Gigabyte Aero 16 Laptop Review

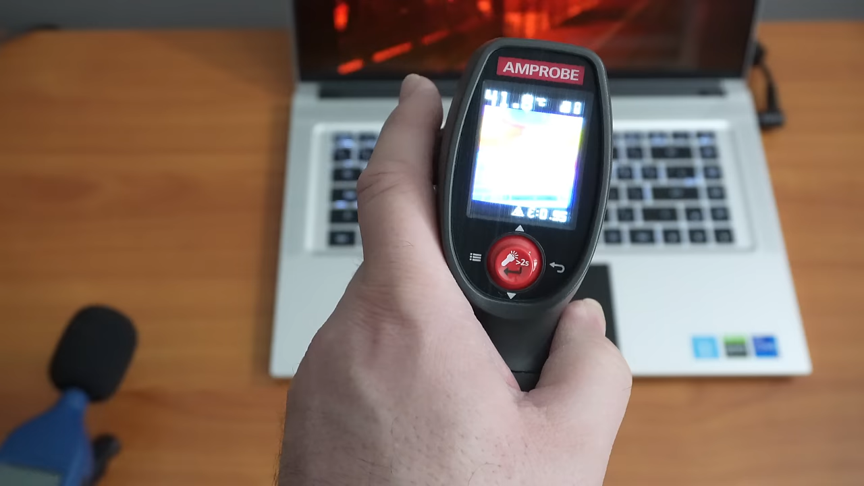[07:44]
Around 41, 42 Celsius. If you move down, middle of the keyboard, still around the 40s. But then the palm rest, trackpad. Oops. Well, it gets a little hot right around there. On the right-hand side, still around the 30s.